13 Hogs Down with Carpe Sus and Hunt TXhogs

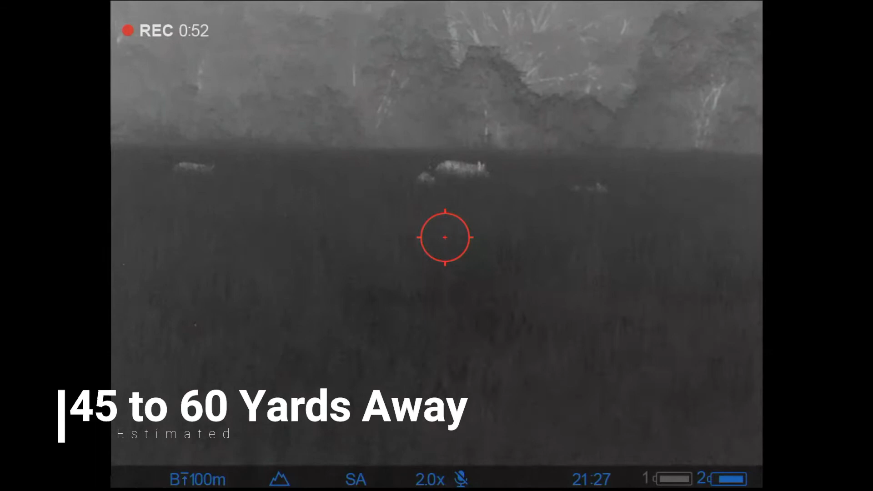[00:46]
but once we got to where we were within range to see most of them, we lined up,
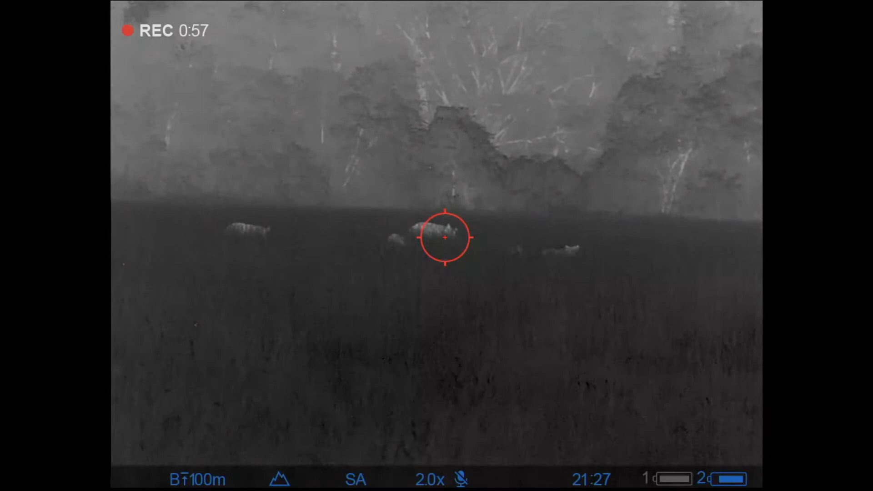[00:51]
Ben on the left, Brian on the right, and we started shooting.
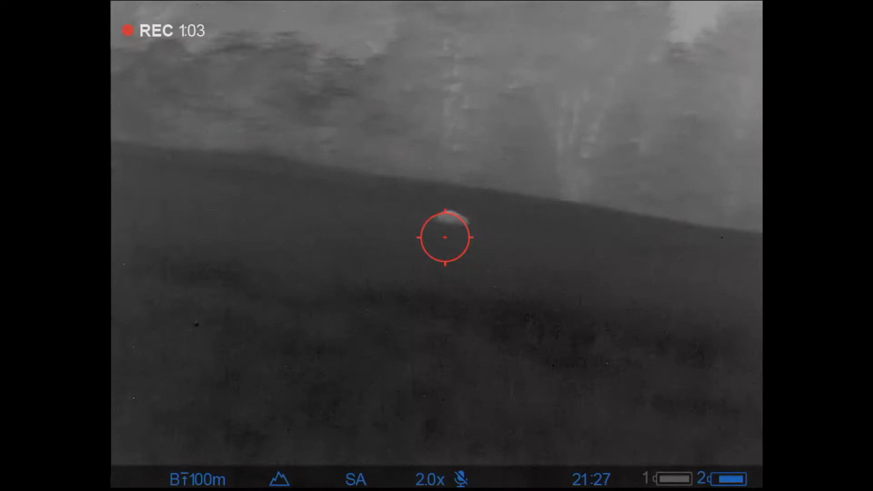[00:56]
Wasn't quite sure exactly what we'd hit.
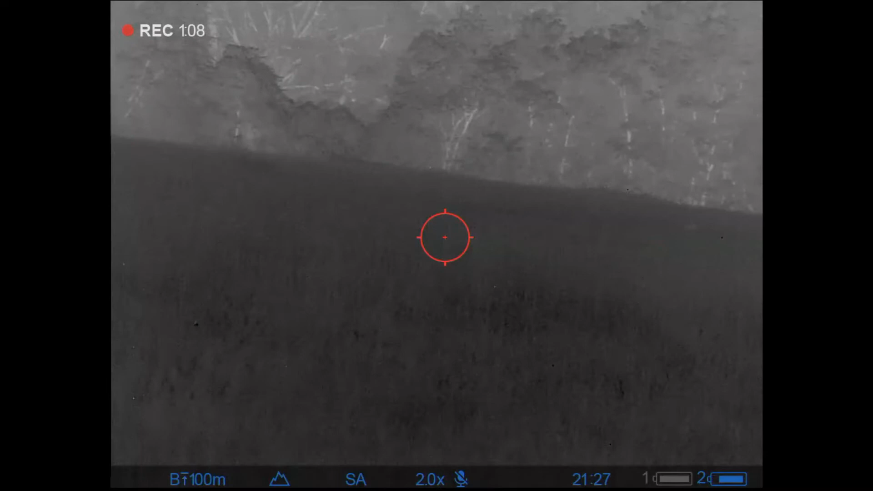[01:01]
Very difficult to tell what's going on over here. That one I know was a hit. You could hear the thump along with this one too.
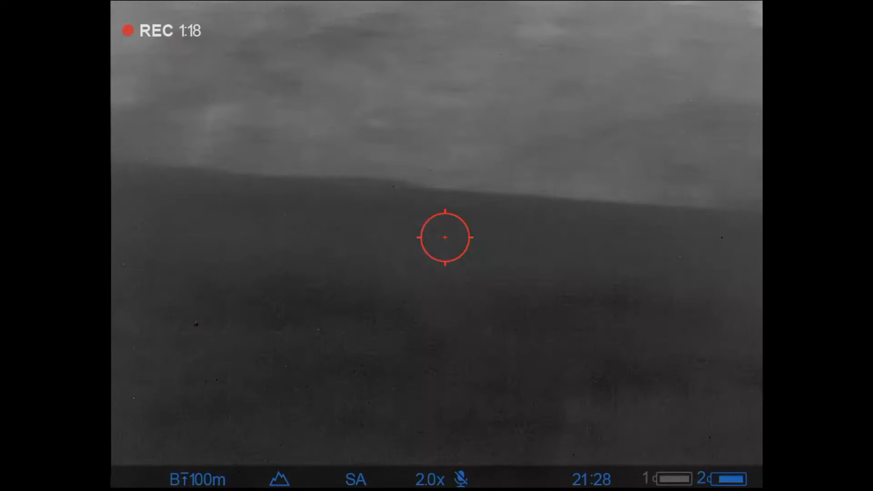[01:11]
Even though the dirt kicked up, I think it was a pass through from the round coming out of the hog. Scan left, scan right.
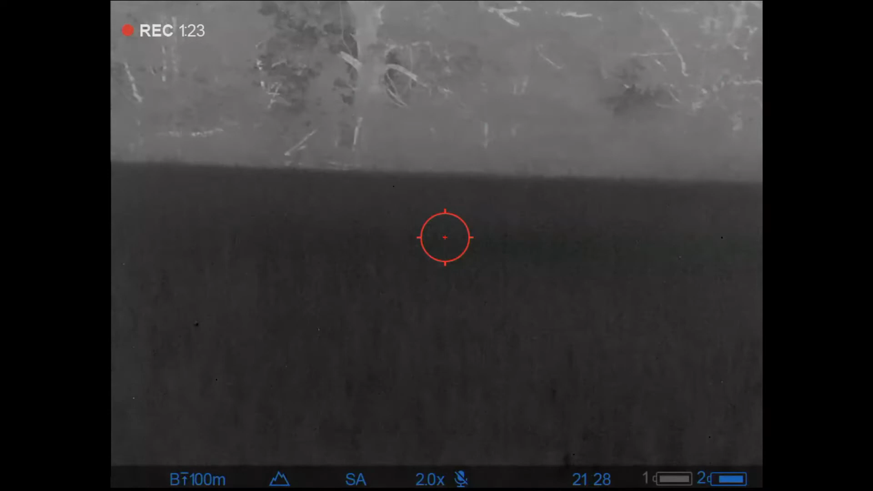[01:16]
That's pretty much it. I had to go over one more time though and put one down for the final count.
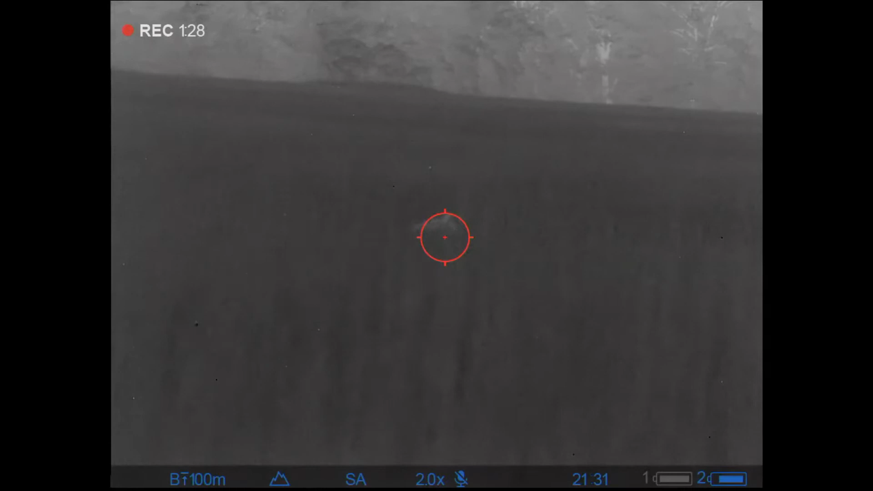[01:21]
And then we went for a long search.
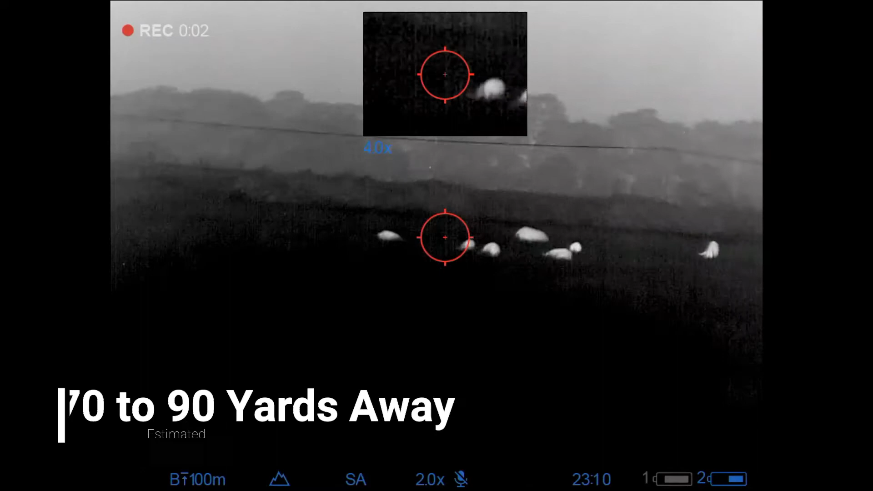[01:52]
Again, estimated range, we're way out there, didn't bother trying to take time.
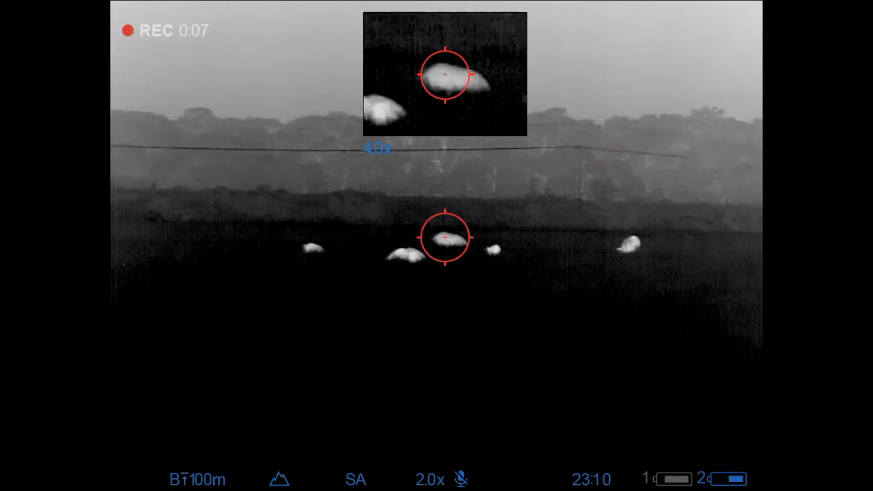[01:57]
You're going to see some operator error over here with me trying to get everything zoomed in right. I actually attempted to hit the zoom at one point and stopped the recording, which doesn't make for good video, but nothing that I produce makes for good video anyways.
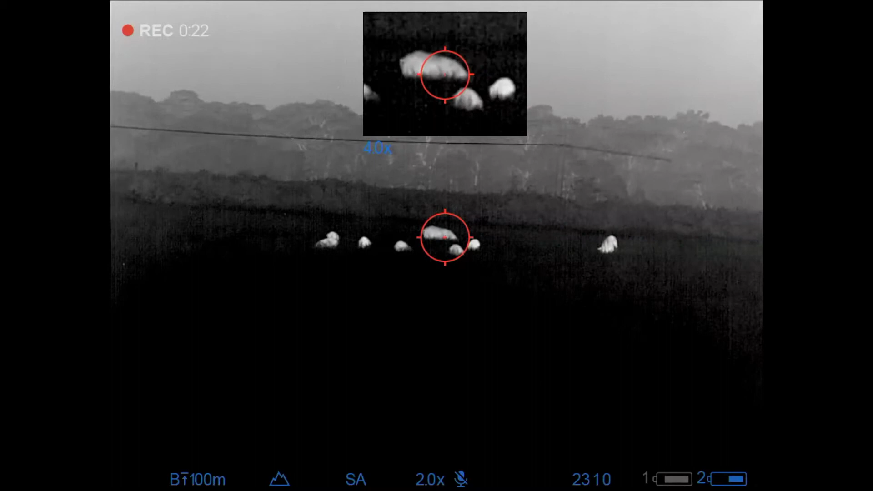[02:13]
So I got Ben on the left, Brian on the right, and we start shooting hogs again.
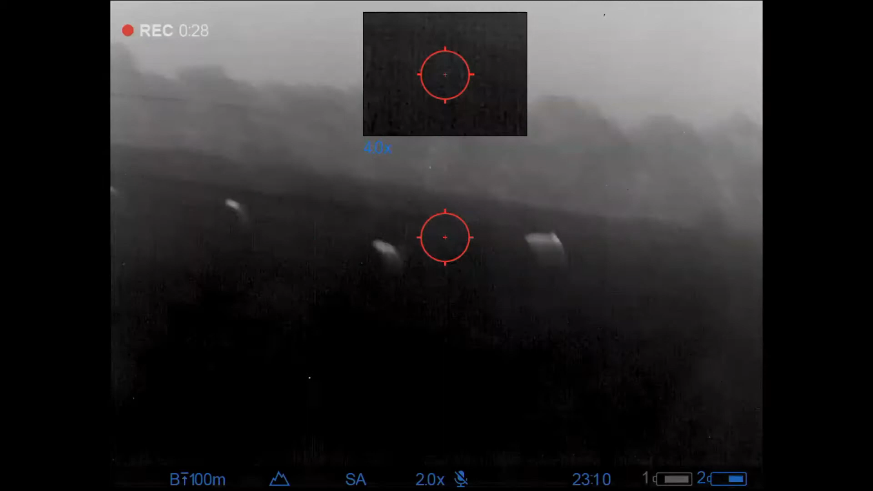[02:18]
Probably shouldn't have taken that shot, but I did, and I got lucky with it.
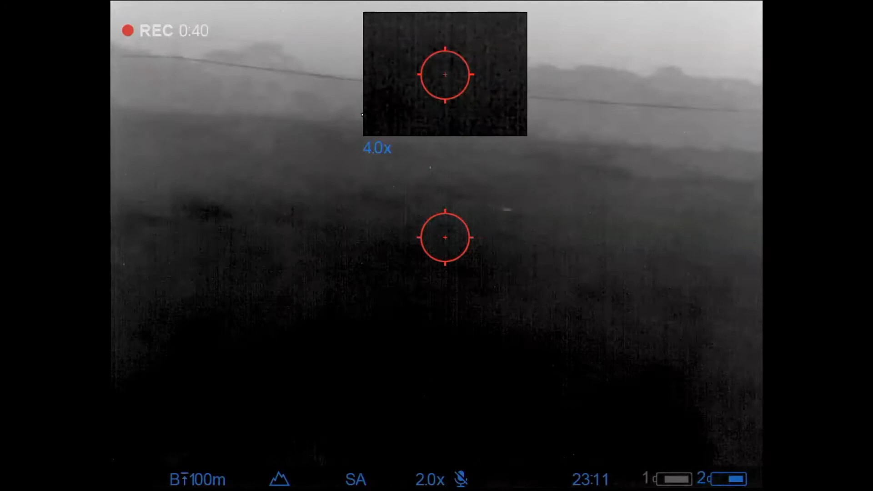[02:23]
And now, the first hog that Bennett hit has come on off over to the right-hand side.
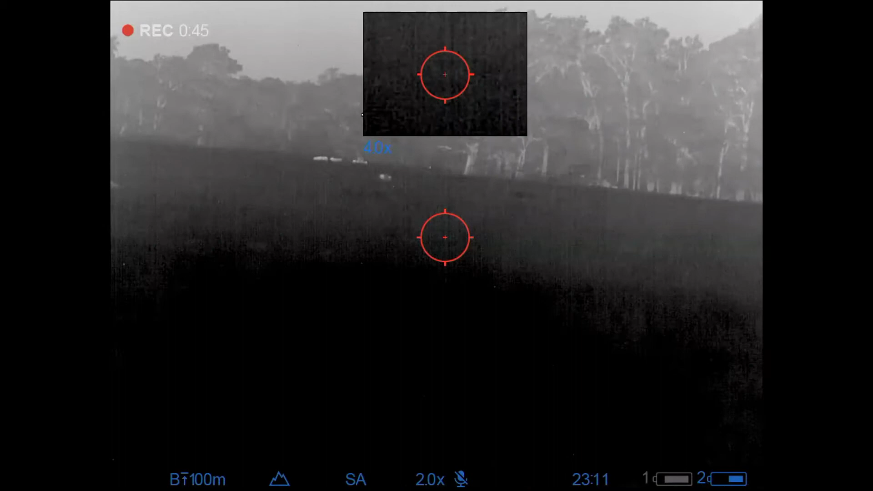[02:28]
So Brian took a step back. I took one shot here.
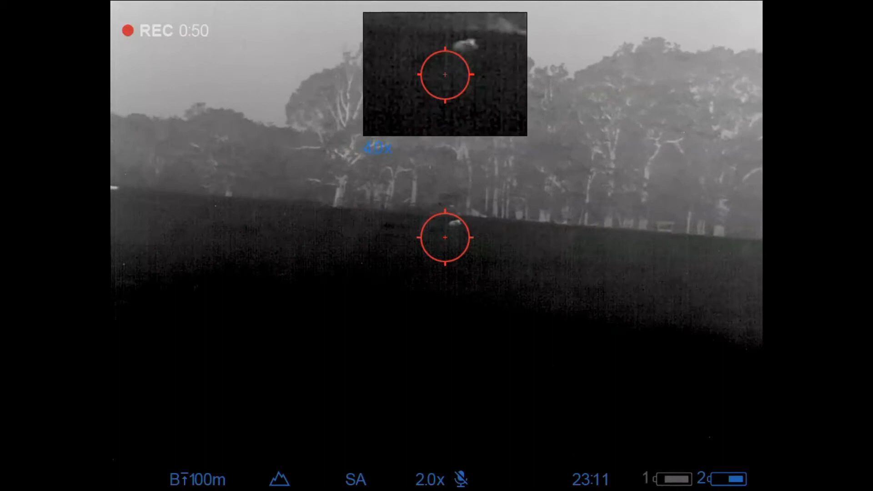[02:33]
I ended up hitting the hog on the rear end, causing her to spin. And I took another shot right here. At this point, I think Brian's starting to cuss me.
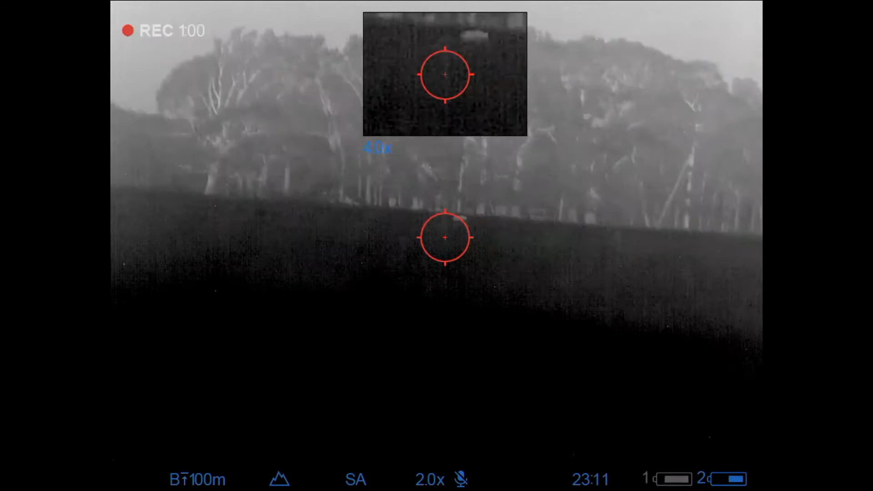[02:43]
And in between shooting, I'm apologizing to him because I'm bouncing brass off of his head. It's not a very friendly thing to do.
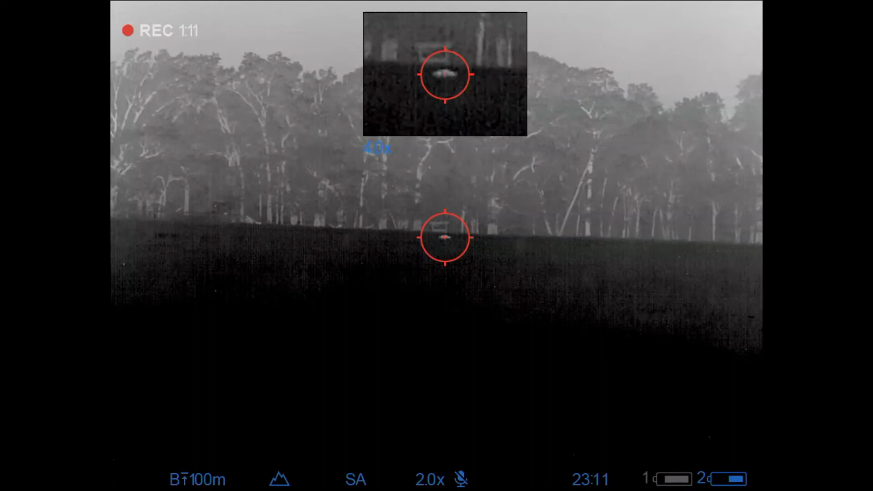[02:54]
I have one more chance to take a shot, and I'm able to put her down a little over 200 yards.
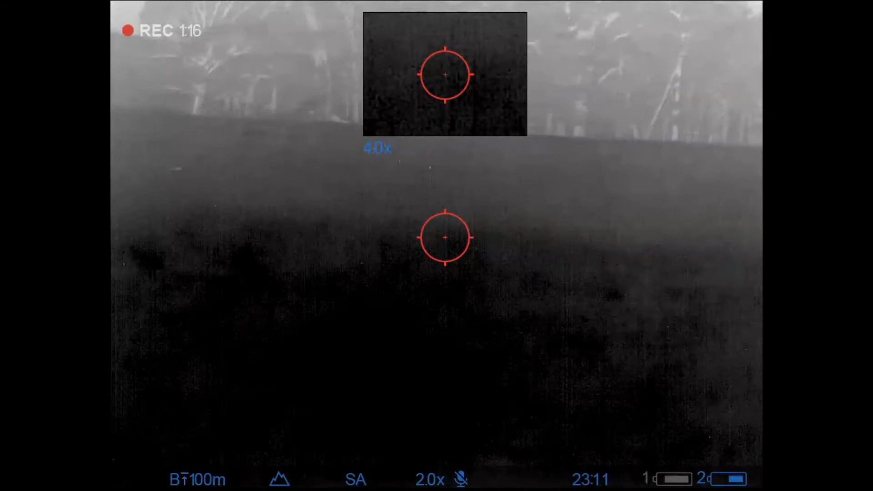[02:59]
But I'm sure if we had some video of it, it would have looked something like this.